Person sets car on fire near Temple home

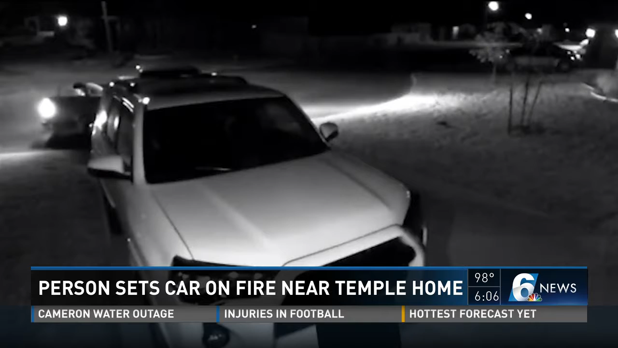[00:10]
A person crouched in the truck bed, lights something up, gets it, and throws it at the parked car.